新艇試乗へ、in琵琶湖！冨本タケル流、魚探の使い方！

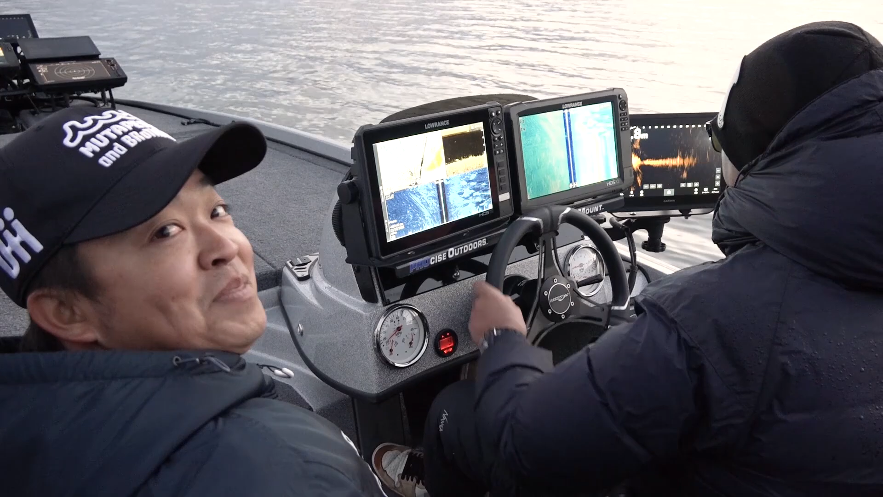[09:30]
登場に出てまいりました。豊本プロ。はい。えっとさっきね。メカ長谷川さんに。えーーー。リアにライブスコープをこの辺付けてますと。
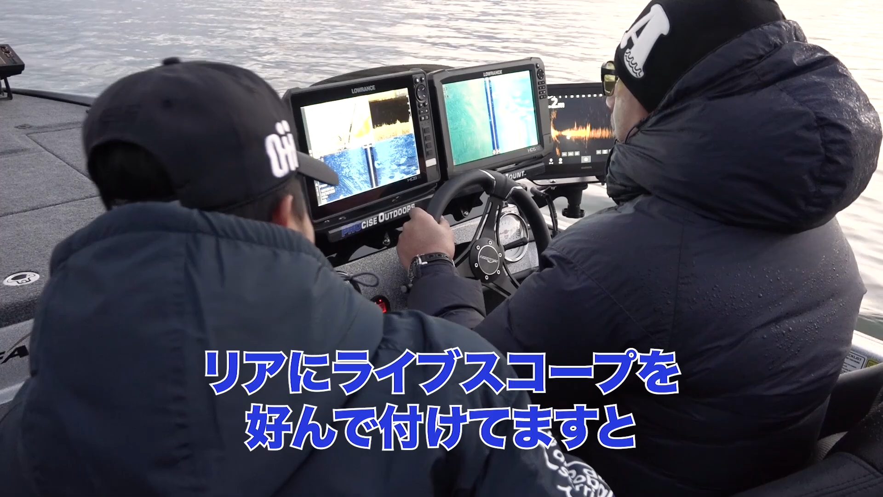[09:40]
うん。いうふうに。えーーー。おっしゃっていただいたんですけども。はい。豊本プロに分かりますか。リアライブスコープの有効性っていうのを。ちょっと語っていただきたいなと思ってまして。なるほど。
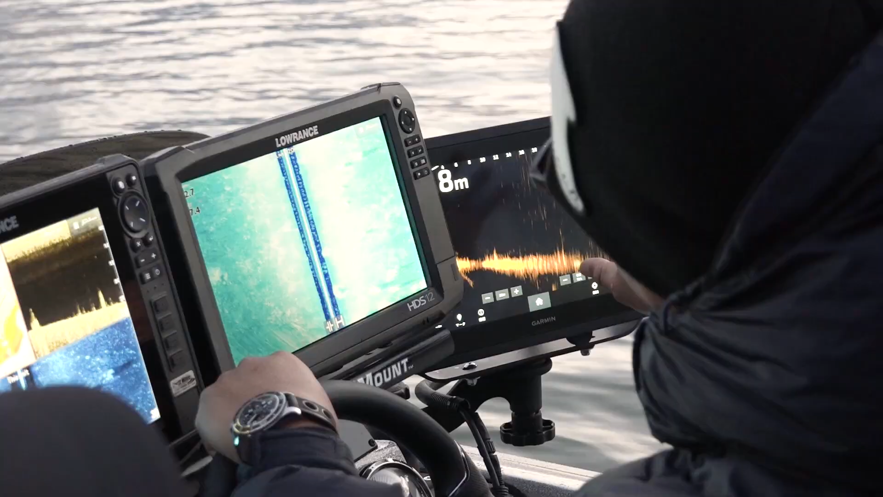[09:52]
なるほど。ポジションがめっちゃ分かるんですよ。あ、なるほど。ウイド。えーーー。えーーー。えーーー。えーーー。
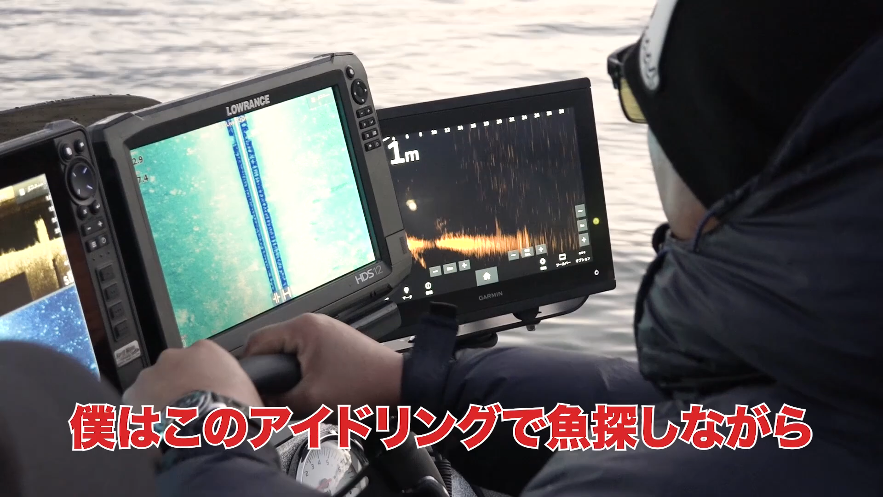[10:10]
このアイドリングで魚探しながら。サイドイメージ見ながら。ライブスコープを見ながら。あーー
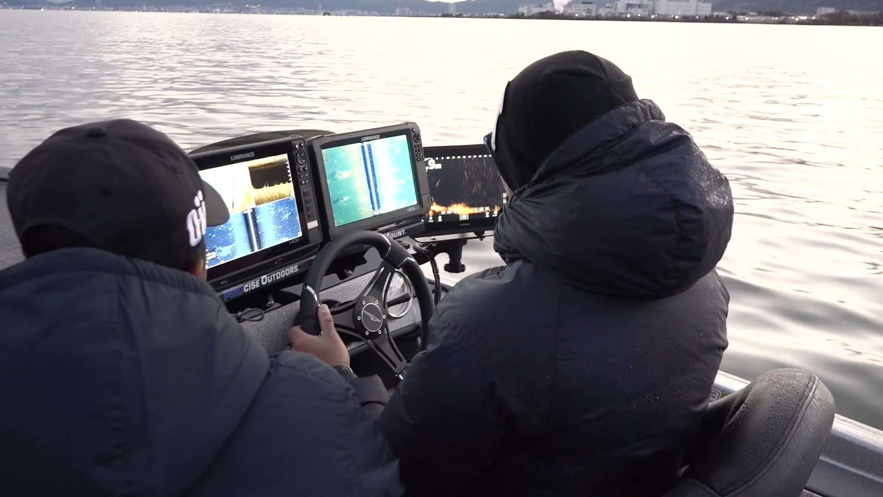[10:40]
見えてないんですよね。見えてない。で、だいたい30メーターくらいを見てるっていうイメージ。そうですね。30メーター。あーーー。これね。だいぶスコープを見てはったら。うん。これ、こんな感じの今ね。例えばクイドパッチみたいな。あのー。ペンペンとあるわけなんですから。はい。一画にだけめちゃくちゃ魚たまってるとか。そういうのも見えたりするんですか。
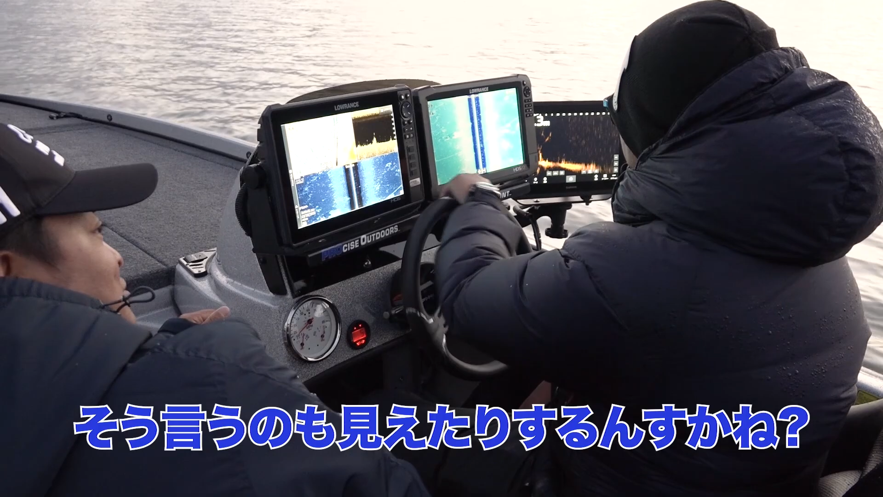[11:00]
見えちゃう。見えちゃうね。見えちゃうよー。はい。まあでもそういうことですよね。そうですね。うーん。
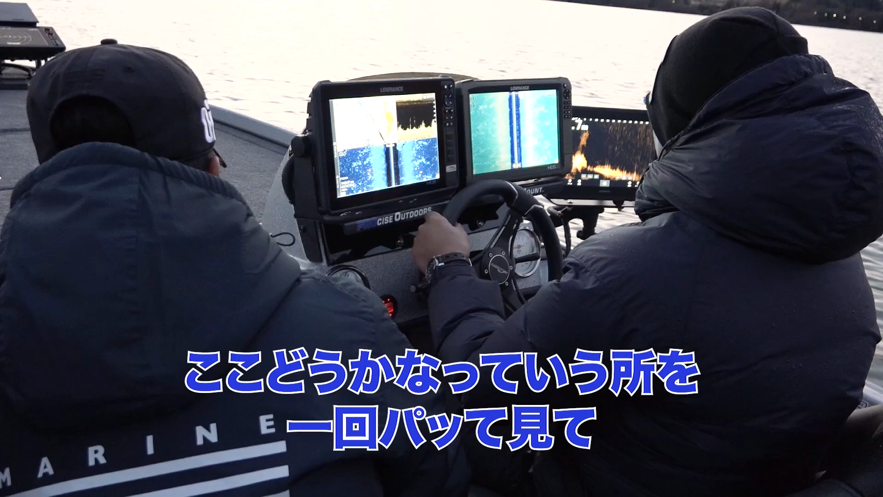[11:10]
ここどうかなっていうところを一回パッて見て。さらっと見て。あ、これ。ちょっと違うなと思ったら。もうエレキ上げずに。あ、エレキとか下ろさずに。そのままぶわっと走って。次の場所に。次の展開に移行すると。うん。
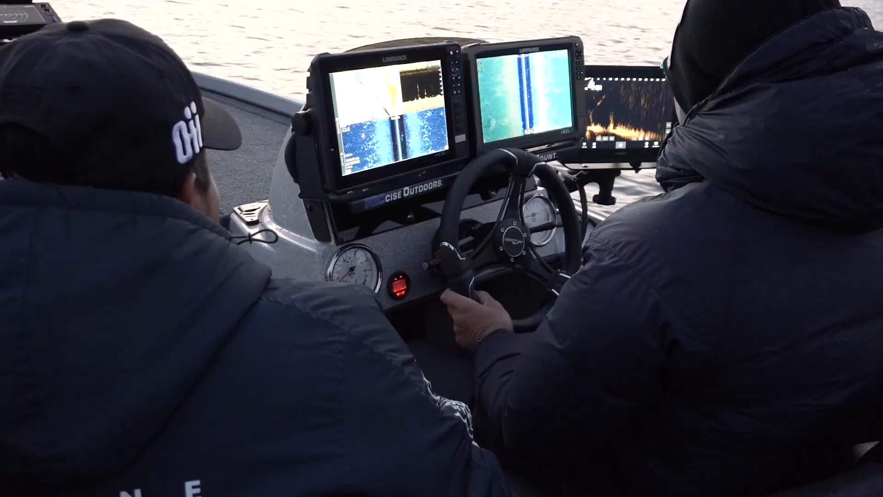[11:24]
いや、これを取ると。あかんね。見てたら星なるやつですね。これね。釣り人としてはね。